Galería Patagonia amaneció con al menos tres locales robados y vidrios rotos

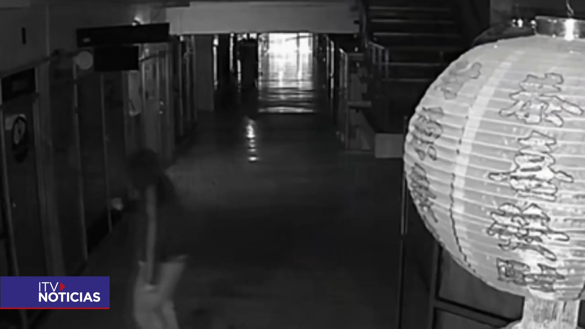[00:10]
Se ve a un sujeto que ingresó a los locales de la Galería Patagonia durante la madrugada. Música El día de hoy, siendo las 10 de la mañana, personal de caraneos concurre hasta la Galería Patagonia en calle Mexicana para verificar un procedimiento robo al llegar al lugar.